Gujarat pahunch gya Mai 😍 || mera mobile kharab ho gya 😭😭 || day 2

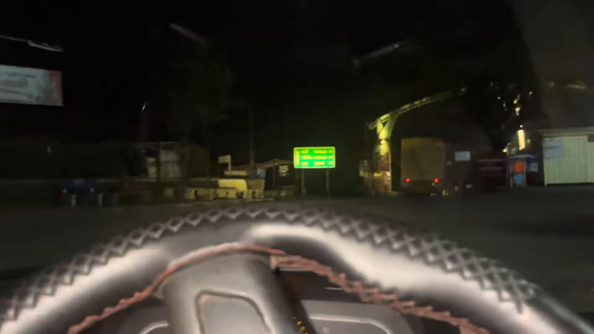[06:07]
लाइन से यहाँ पे मैगी वगैरह का दुकान है वेजिटेबल का, तो हम लोग मैगी बनवा रहे हैं अपने लिए। भाई को कप कप आ रहा है, क्या हुआ यार?
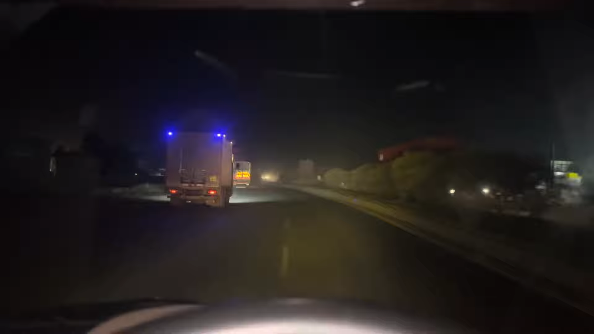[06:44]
3 घंटे का बोलने का है, घाट में ही 1-2 घंटा लग जाएगा अभी हम लोग को। तो वैसे अभी सापूतारा रोड खत्म हो गया, मैं मुंबई रोड में आ चुका हूँ।
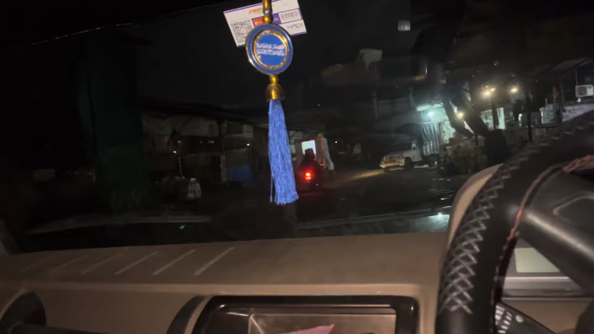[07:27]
तो फाइनली गए थे अभी गुजरात सिटी में, तो आ चुका हूँ मैं, और मेरे को खाने पीने कुछ दिख ही नहीं रहा है।